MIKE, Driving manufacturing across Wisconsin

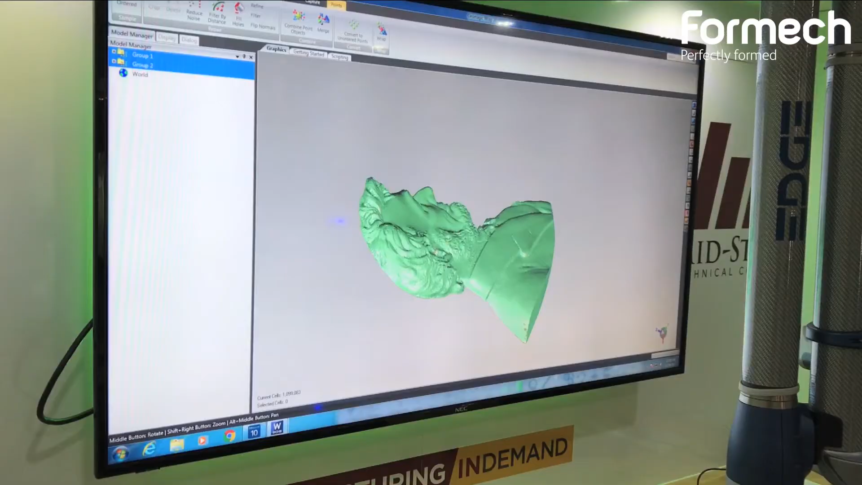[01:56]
We're able to use our laser scanner to get a digital file we can manipulate from there.